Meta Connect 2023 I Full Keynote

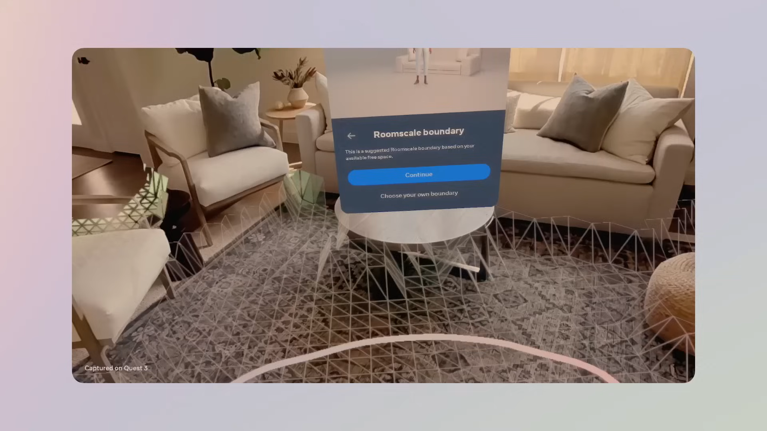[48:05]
And you're not just seeing a live video feed of the space that you're in.
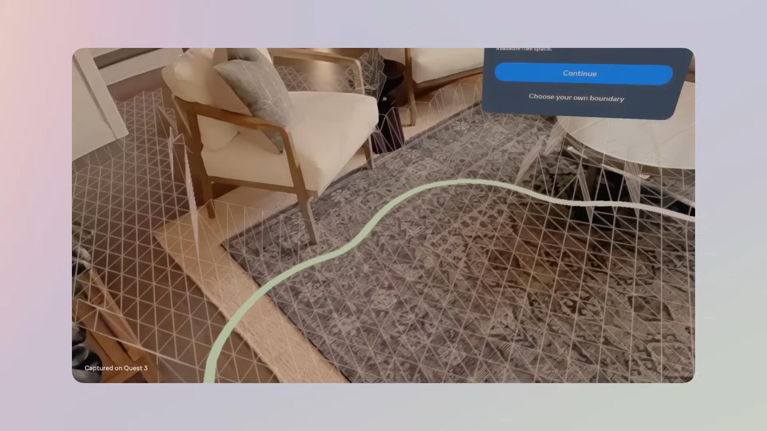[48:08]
Quest 3 can understand your space and blend it with the virtual world.